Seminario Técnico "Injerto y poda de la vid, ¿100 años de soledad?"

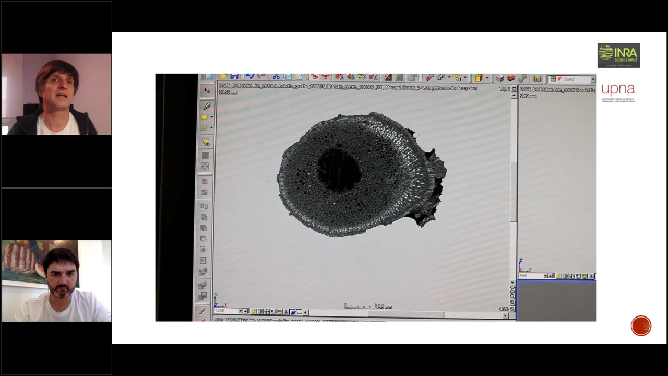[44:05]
Son las partes por las que está pasando y se ve ese Michelin, ¿no? Ese burrelet perfectamente de cómo tiene que hacer la savia ese giro en el punto de injerto, ¿vale?
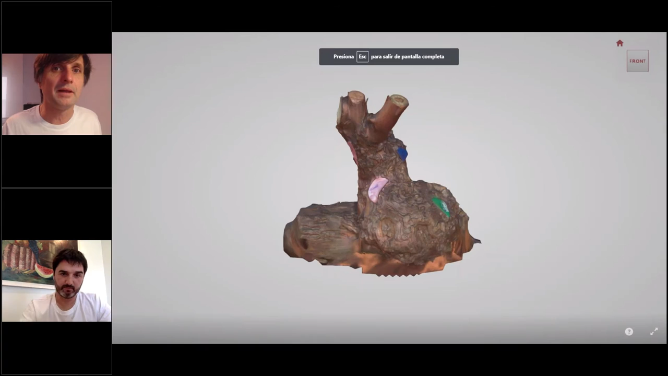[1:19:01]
Bueno, voy a moverlo despacio, pero fijaros, con esta herramienta, que esto es un pulgar escaneado en campo, podemos ver cómo es la estructura, cómo queda, podemos acercarnos.